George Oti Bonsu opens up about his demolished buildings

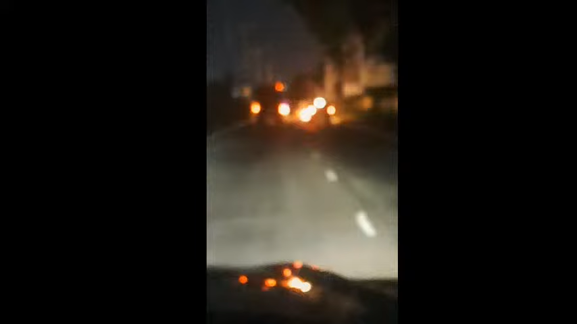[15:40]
Car, I'm so move cars. Then you easy so move move. I'm from na out say. They make an anti sa. You know when na a day when na president, even birthday. And you mean? And you mean? Say a two billion stro. Yeah, we move say home, eh Jubilee House. I only do na almost stop here.
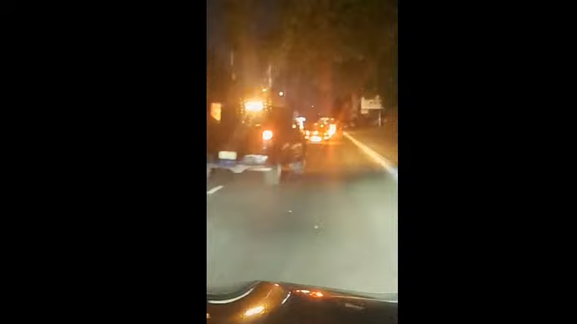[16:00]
I tell you, cars in na kushia Jubilee House. A bit far. Right, the different left. The way on free by, you know. Don't go to Jubilee House, straight. This is a national security. That's a girl, a woman, so a woman, a cry.